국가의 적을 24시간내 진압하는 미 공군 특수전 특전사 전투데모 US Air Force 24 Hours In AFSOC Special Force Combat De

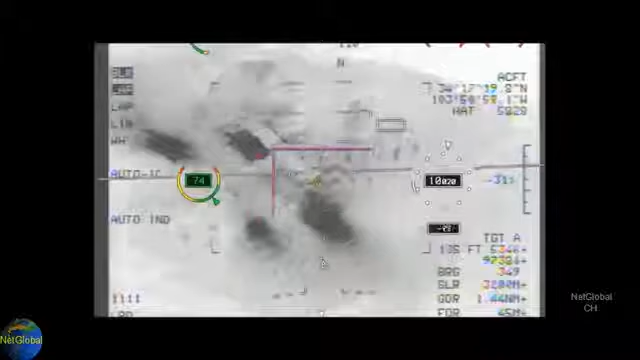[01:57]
Spooky neutralized one target vehicle, and they've got a visual with the friendlies. Any more intel on the enemy at target location? 35 estimate from our cover, sir.
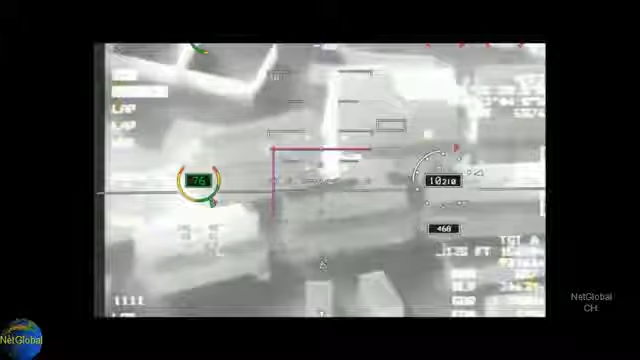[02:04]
Located building 13 at the shipping docks. And the friendlies are stage one of target prosecution, sir.